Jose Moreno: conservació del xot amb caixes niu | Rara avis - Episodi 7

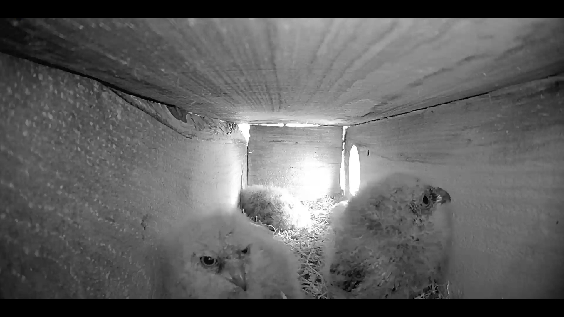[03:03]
Aquesta vegada ens hem colat dintre d'una d'aquestes caixes per veure l'evolució de tres polls de xot fins a abandonar el niu.